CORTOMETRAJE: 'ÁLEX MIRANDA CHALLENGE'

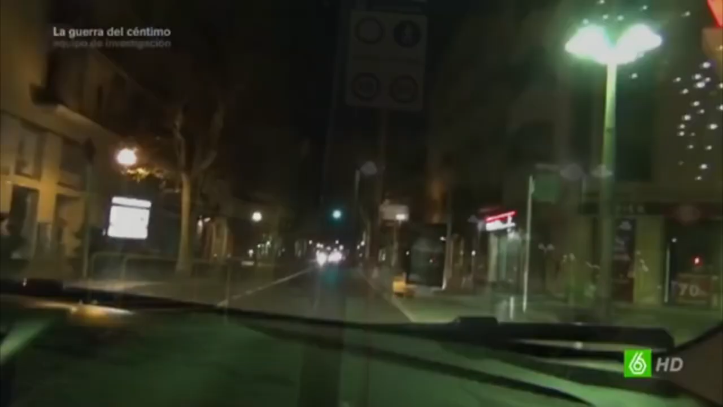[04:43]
Nos movemos a Andorra tras el misterioso fallecimiento del youtuber Alex Miranda. Al fondo, una luz. Es posible que aquí estén las fábricas de youtubers.